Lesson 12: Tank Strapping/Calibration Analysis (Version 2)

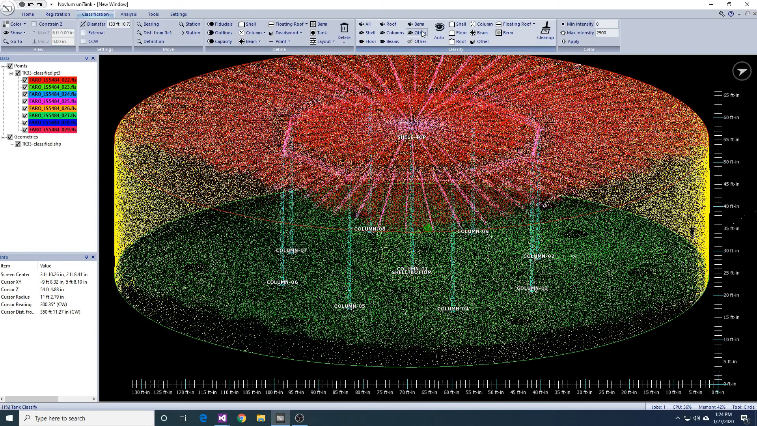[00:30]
Here I am showing all the other points, which are the remaining points that do not belong to the floor, shell, roof, beams, columns or floating roof.
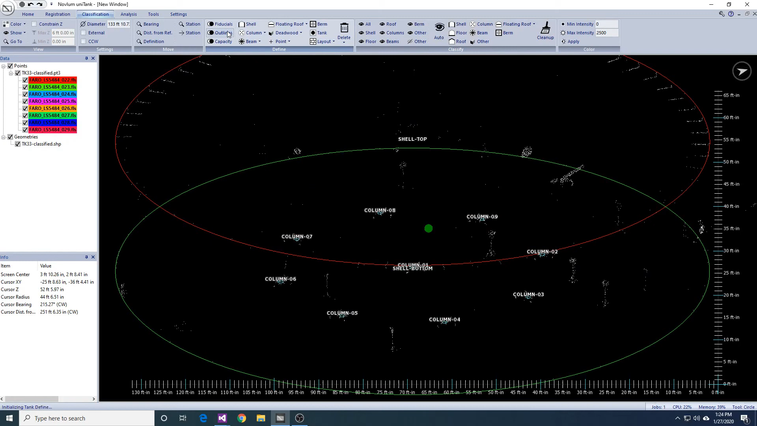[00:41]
I am going to run the auto-detect appurtenances button to
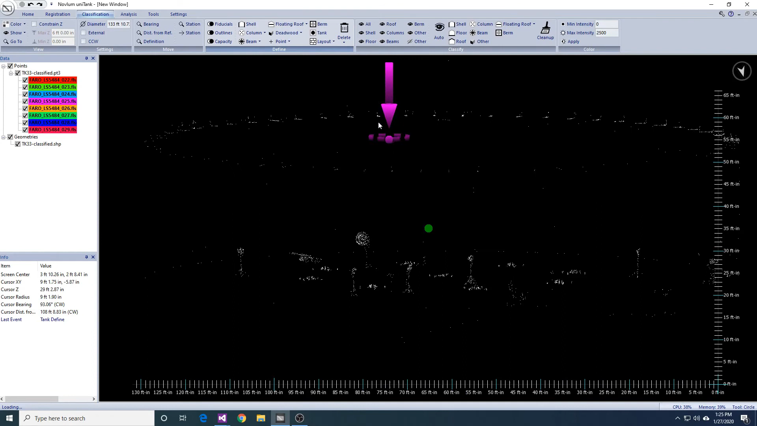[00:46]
automatically detect all the deadwood for calibration analysis.
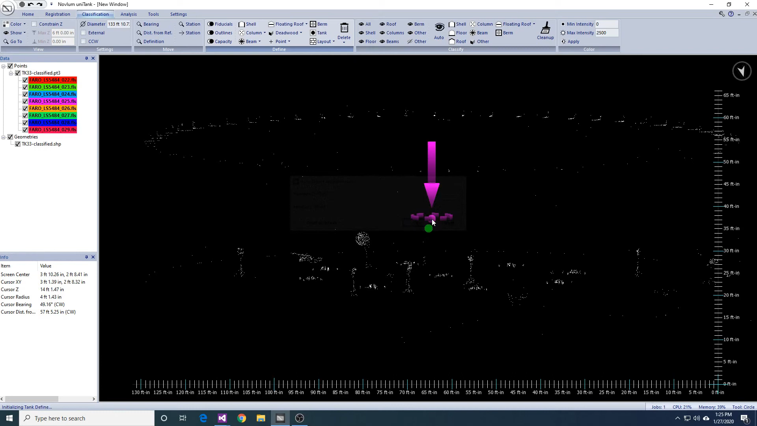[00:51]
I select a range between 0 and 6 feet because this is typically where all the appurtenances are located. If you have a floating roof, you may want to lower the upper range of the detection to avoid floating roof structures,
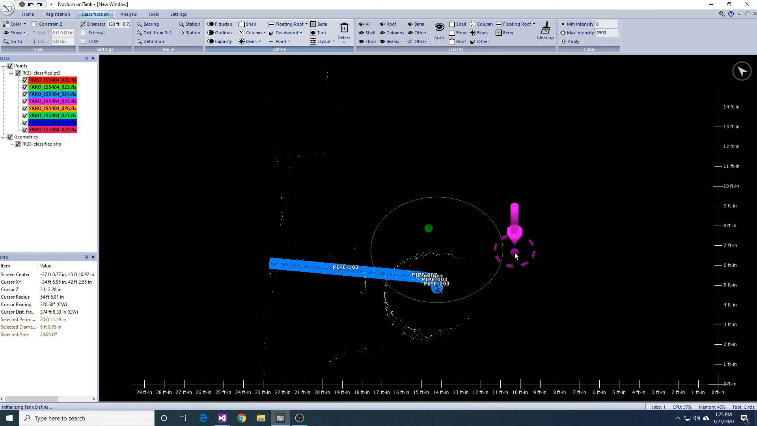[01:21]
Because we do not always see the bottom of sumps, we can edit the length of the sump to ensure the sump has the correct depth.
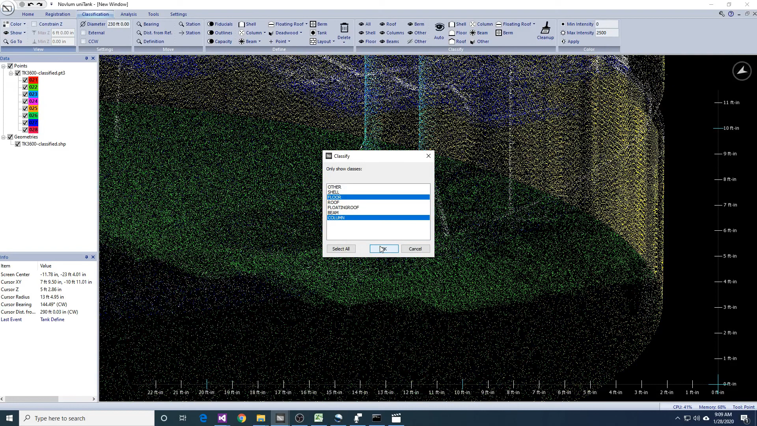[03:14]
Once we have delineated all the deadwood, we need to define a strike and overflow.
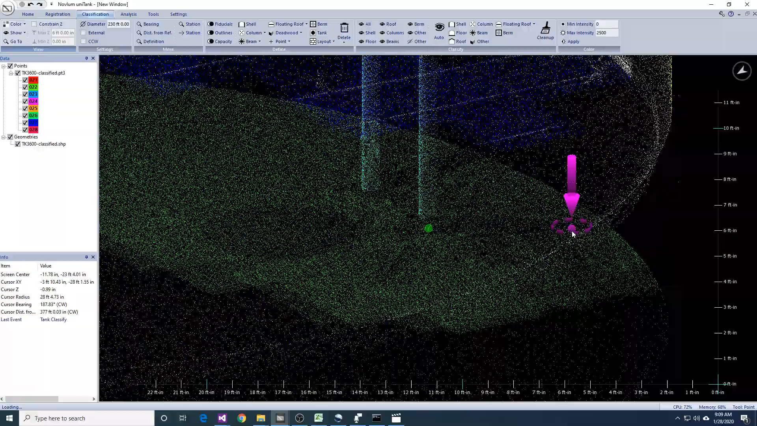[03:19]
Typically, the strike will be at the bottom of the gauge. Once you have located the strike location, simply place a point close to the floor at that location.
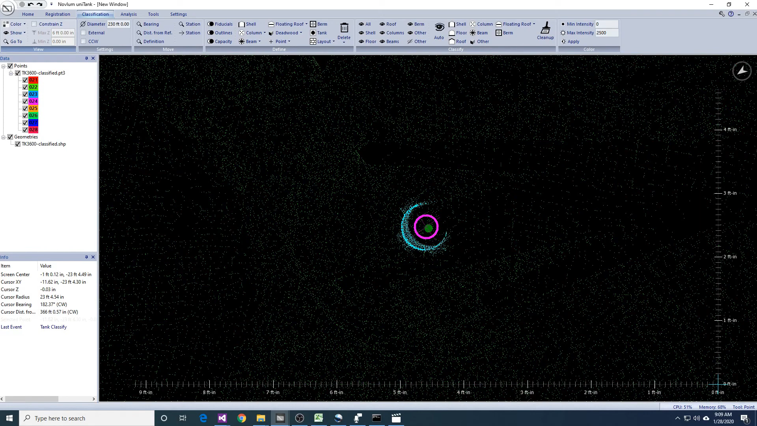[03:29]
Then, use the Find Plane tool to fit that point to the floor at that location.
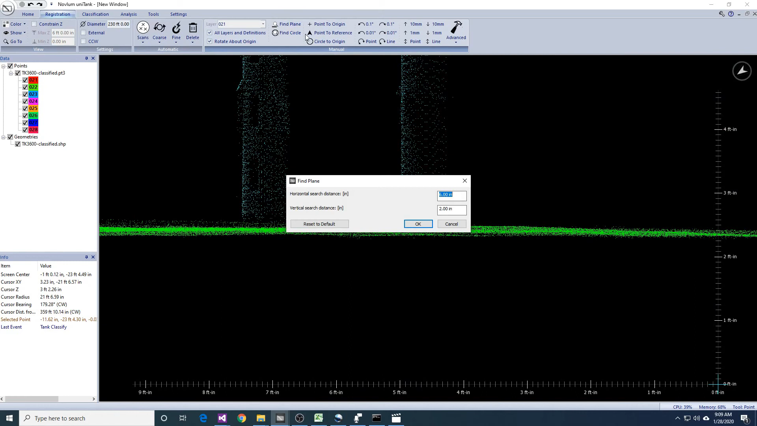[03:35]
The data density under the gauge pole may be sparse depending on how low the gauge goes.
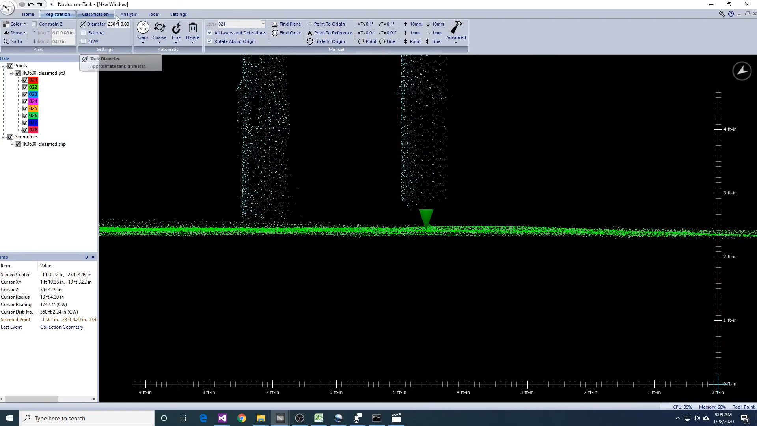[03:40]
So, you may need to modify the Find Plane parameters to use a larger horizontal search area and a smaller vertical search area. If the gauge is relatively close to the floor,
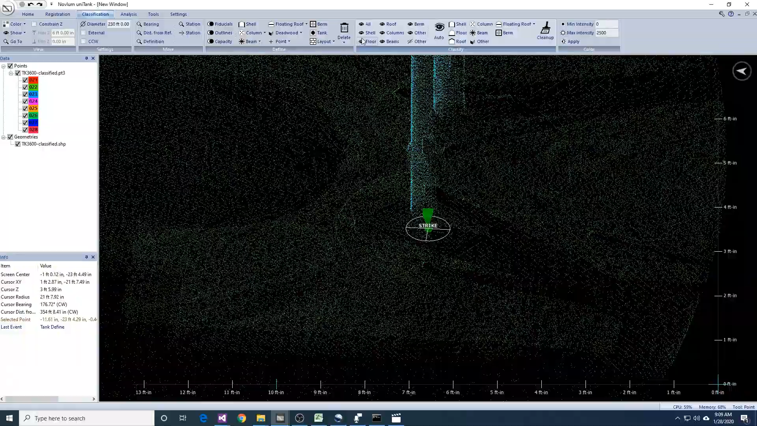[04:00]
you may need to use a 2 inch vertical search area to avoid the gauge well data points. If an overflow is observed in the shell, place a point at the lowest point of the physical overflow and add the overflow definition.
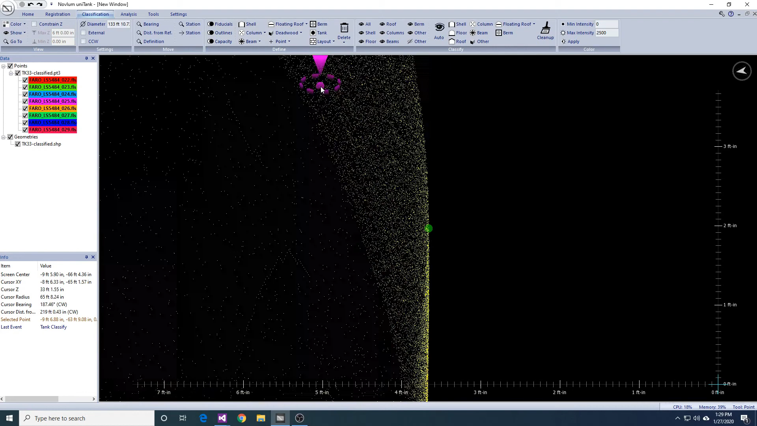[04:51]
Place a point at this elevation and add the overflow definition.
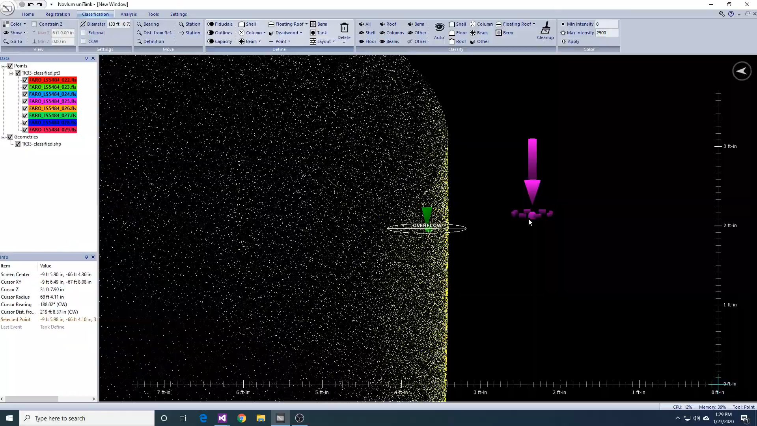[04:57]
If no overflow is supplied, you can continue onto capacity analysis.
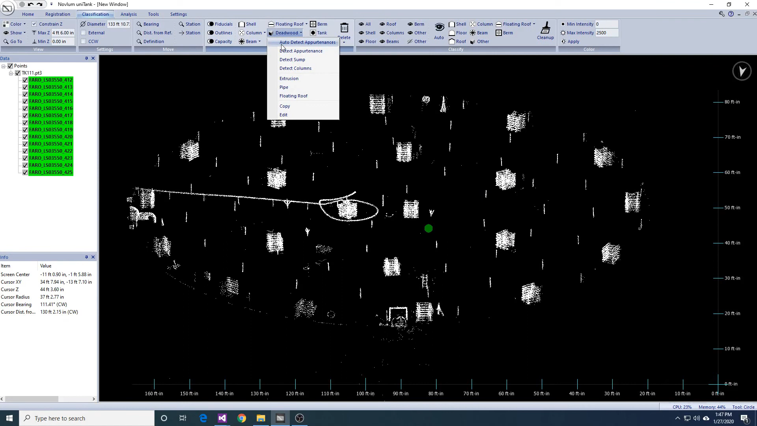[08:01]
You will notice that when I ran auto-detect appurtenances,
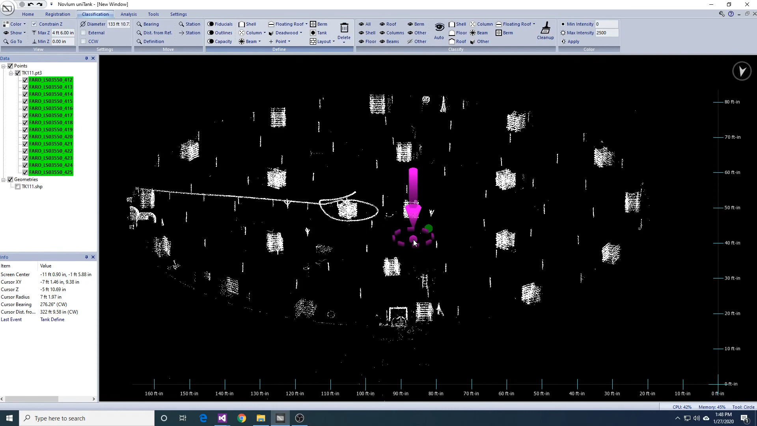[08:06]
I used a lower upper threshold to avoid the floating roof deck.
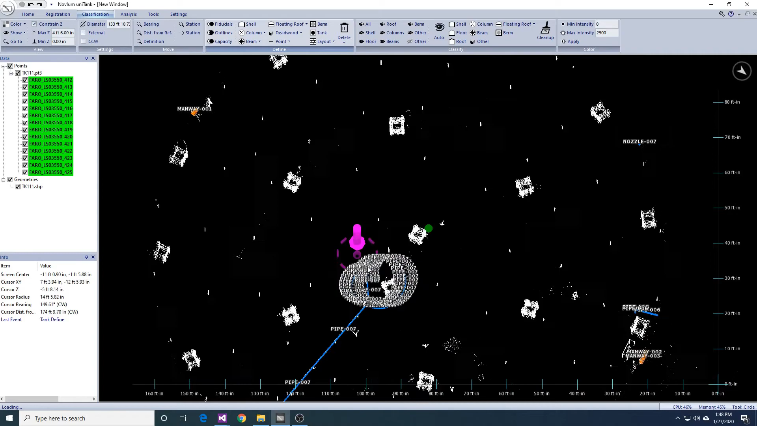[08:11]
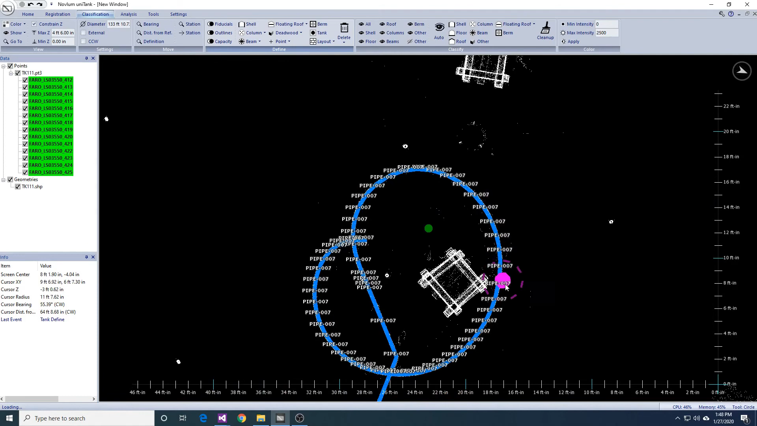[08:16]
So similar to last time, we will go around and examine the results.
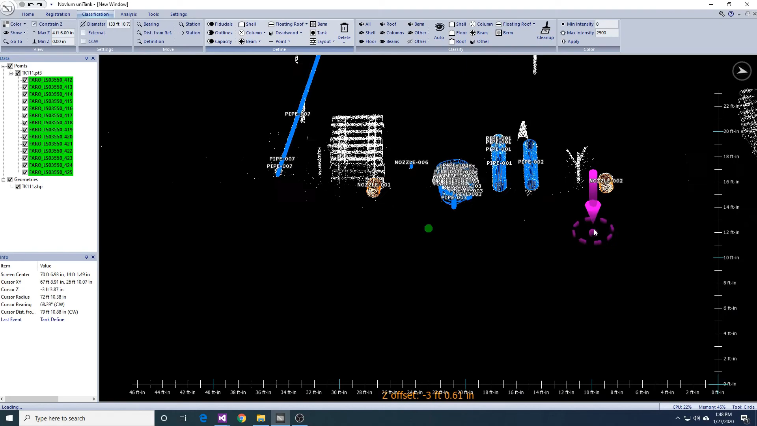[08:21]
If we need to redo some of the automatically detected appurtenances,
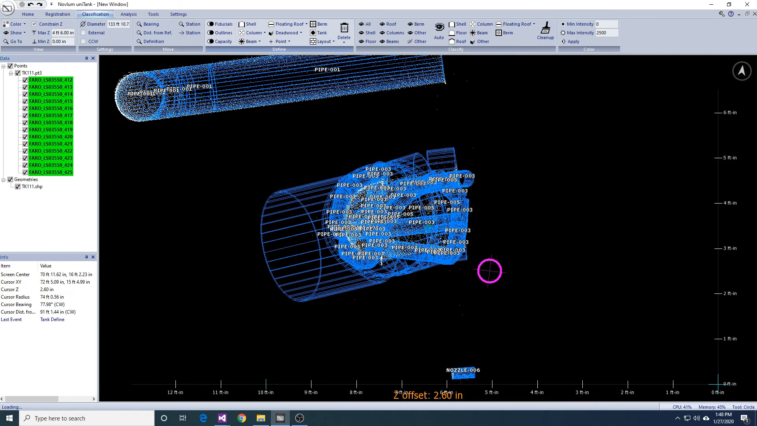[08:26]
we can select them and delete them. We can select the specific points and detect each appurtenance individually.